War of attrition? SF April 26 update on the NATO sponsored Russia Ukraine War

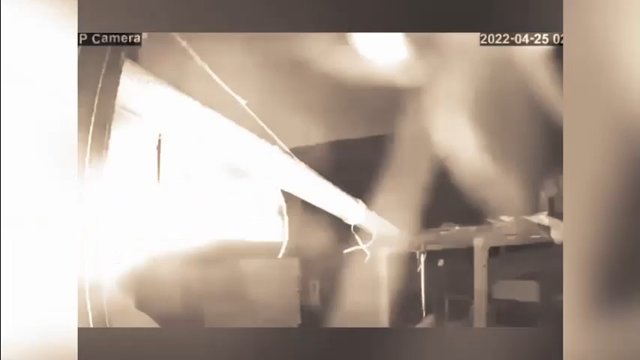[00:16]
A large fire broke out in the tanks filled with fuel and lubricants.